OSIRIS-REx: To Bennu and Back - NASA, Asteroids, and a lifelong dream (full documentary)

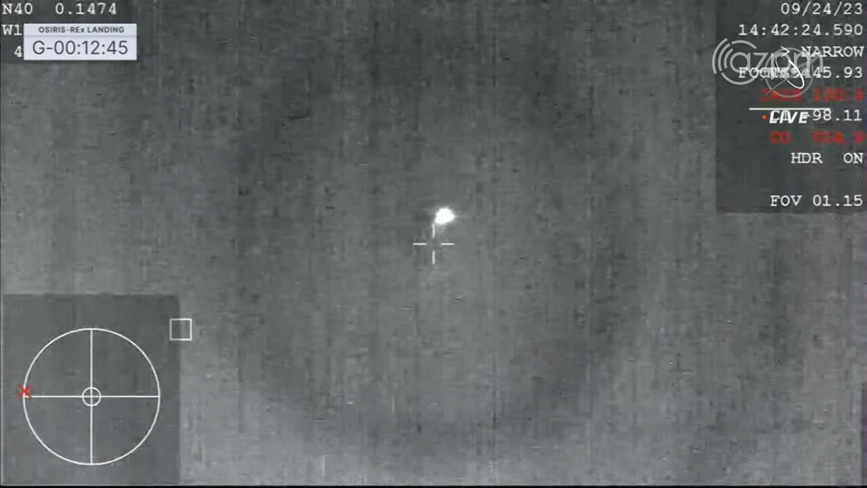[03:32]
at about 47,000 feet MSL, mean sea level, getting a great view of that SRC heating up as it enters into Earth's atmosphere, the punishing deceleration that spacecraft,
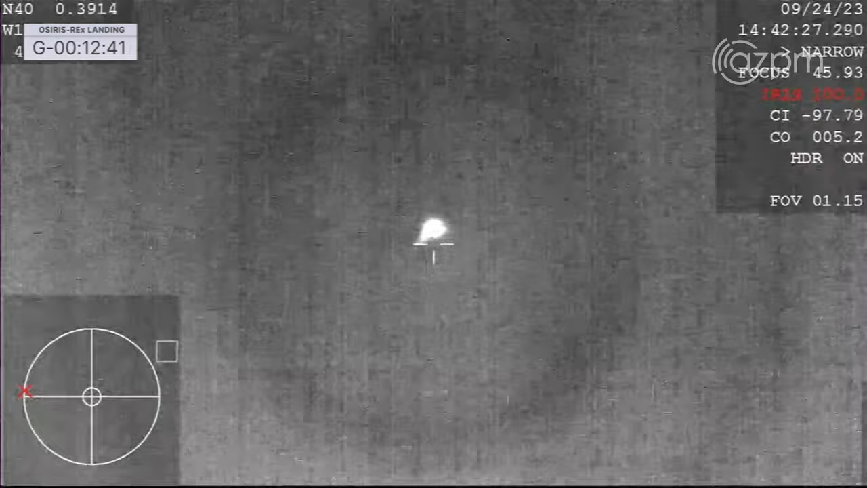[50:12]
Start your top stopwatch right now. We have that expected milestone of entering into the Earth's atmosphere.
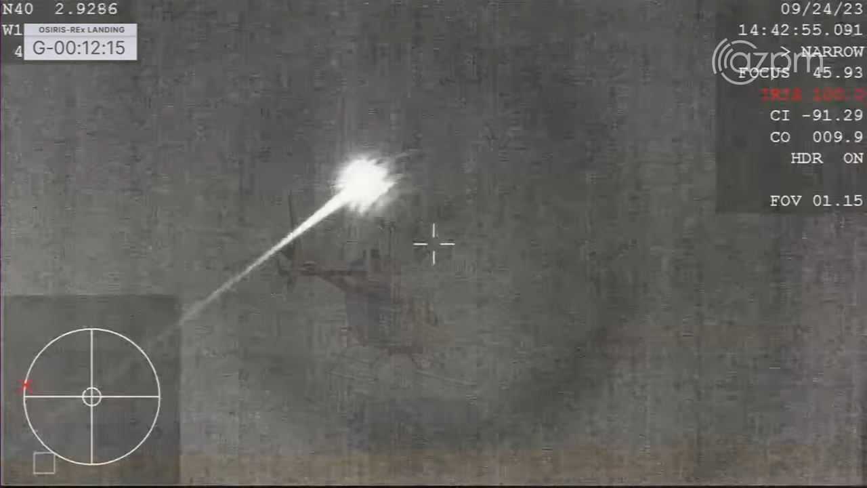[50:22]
Phenomenal view of that streaking SRC coming in across the sky. At the end of the day, we know we've done the best job we can,
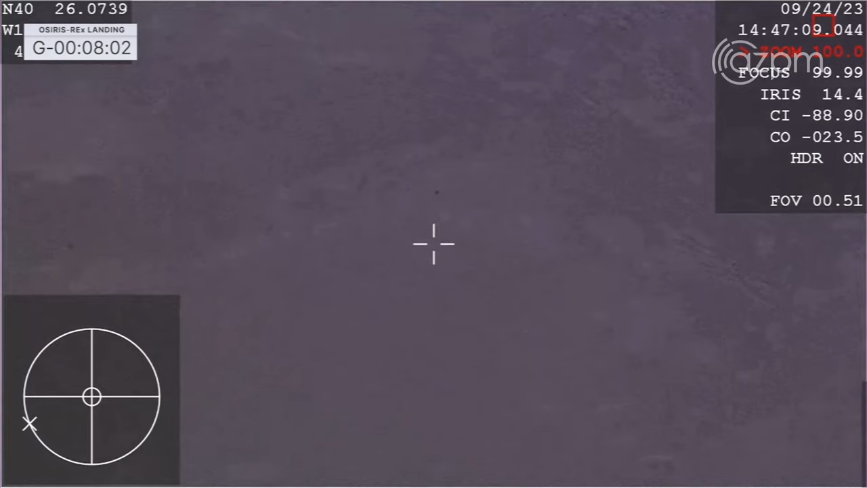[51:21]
You can see our SRC streaking in.